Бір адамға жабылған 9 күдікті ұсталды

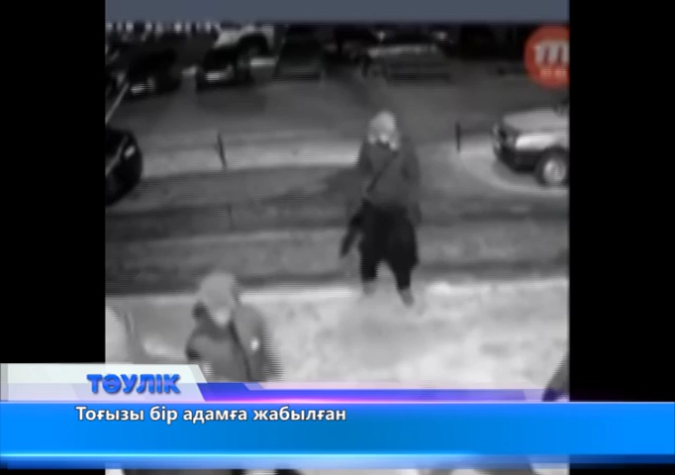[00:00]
Желтоқсанының 23-нен 24-тіне қараған түні 12-ші ғышам одаңдағы нөмірі 60-ші үйдің маңында тобыр бір адамға жабылған. Оларға тобыр дегенен басқа атау жоқ. Қатыгездікпен жасылған қылмыс үйдің бенебақлау камерасына түсіп қалған.